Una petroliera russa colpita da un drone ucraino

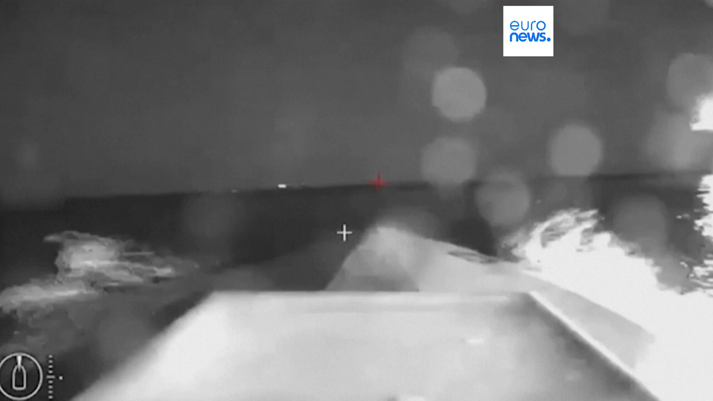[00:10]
È stata colpita la sala macchina della petroliera vicino alla linea di galleggiamento sul lato di Tribordo.